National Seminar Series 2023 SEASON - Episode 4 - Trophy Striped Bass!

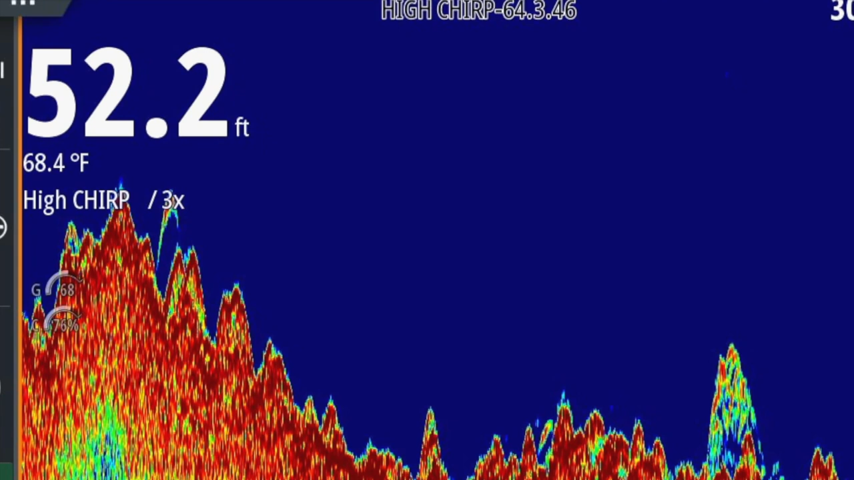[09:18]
On screen: depth 52.2 ft, water 68.4°F
So you want to find something that's got a good drop-off or a good ledge or what we call a hill. You know, a big rise up and then a rise down on the backside.
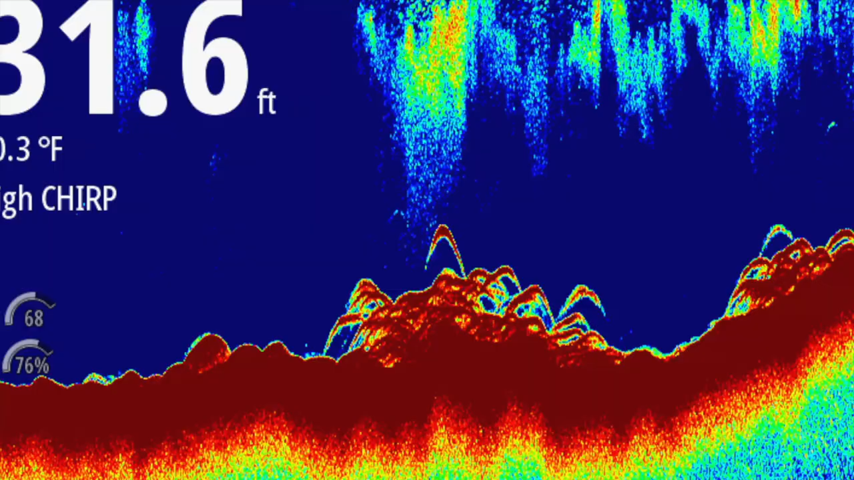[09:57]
Yeah, they're on the front side of the structure. Yeah, and they'll be nose down into it.
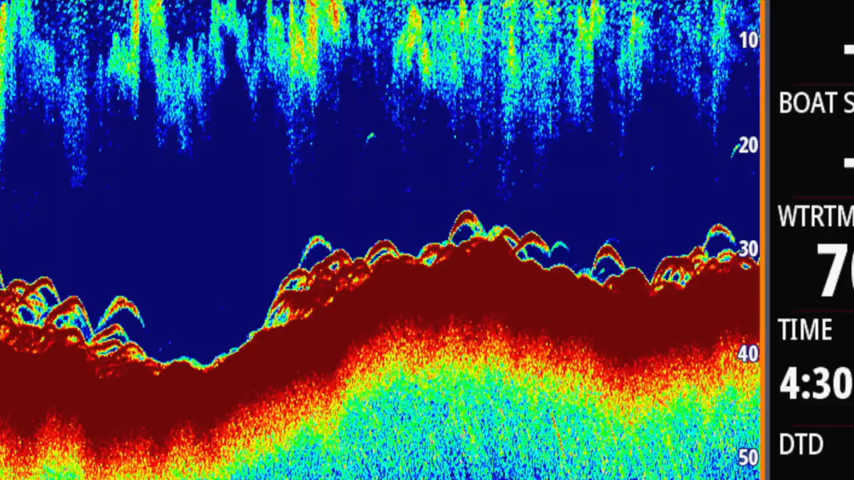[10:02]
So like you said, they're going to conserve their energy and just sit down in the tide there.
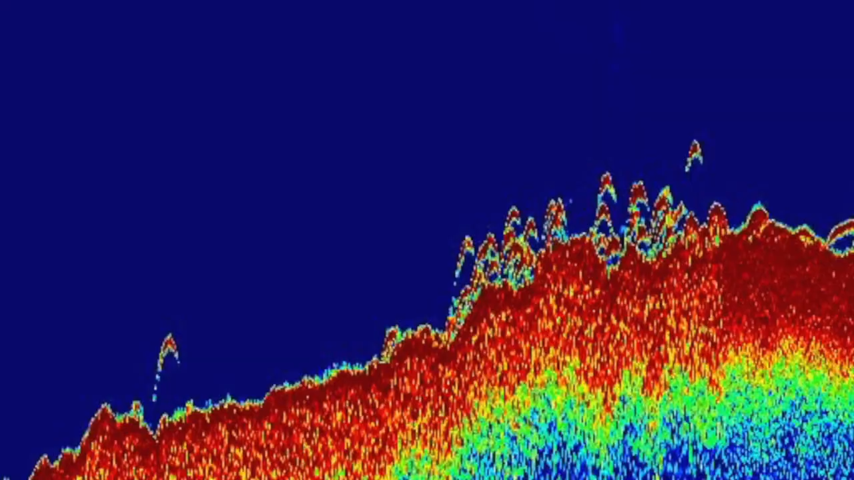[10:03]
And they're basically waiting for something to come right in their face and go over them, so that way they can just sweep up real quick, grab their bait, grab their food, and go back down. Interesting.
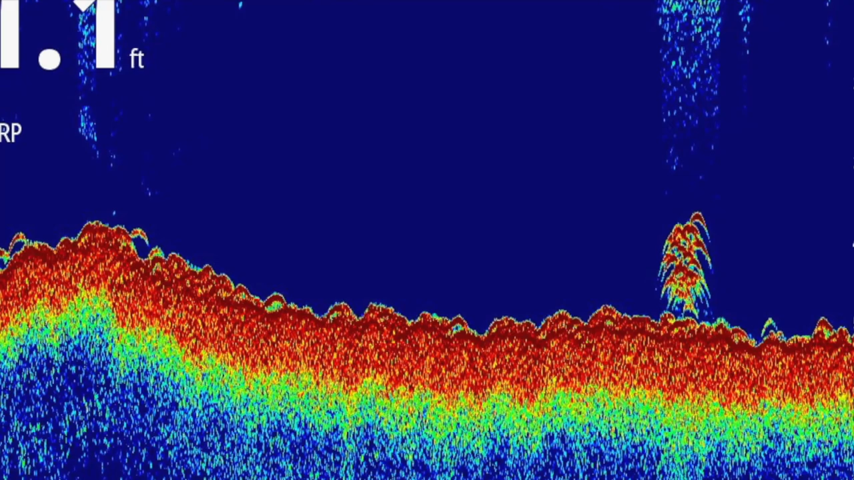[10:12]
And is it a matter of making drifts over that prime structure?
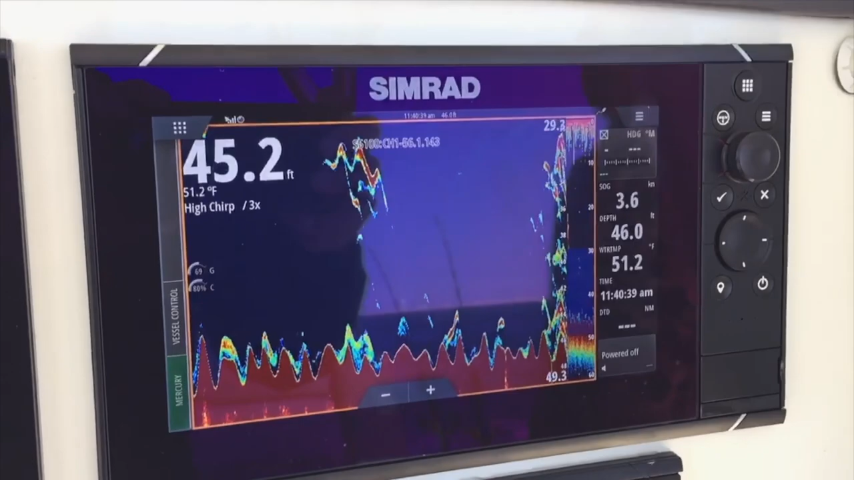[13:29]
On screen: water 51.2°F
You know, you go through a big bumper school and all the rod tips are banging like crazy.
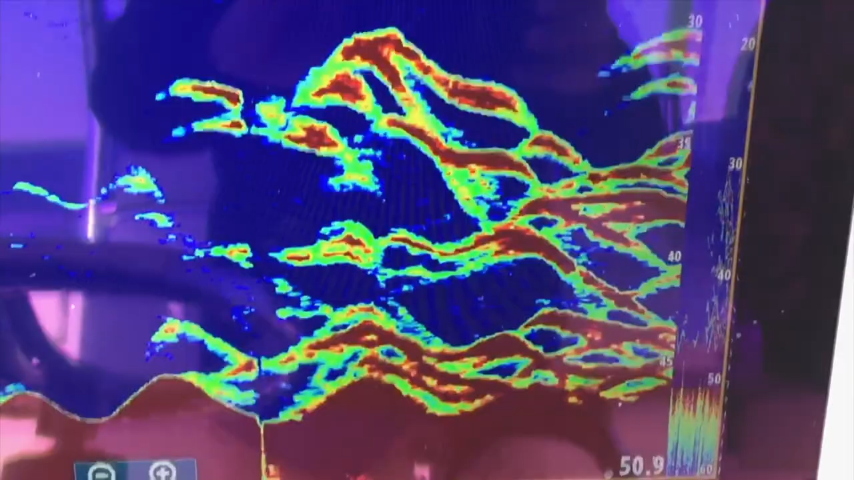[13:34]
Because you don't get the bite until the rod tips start to stabilize again. So you're on the outside of the school.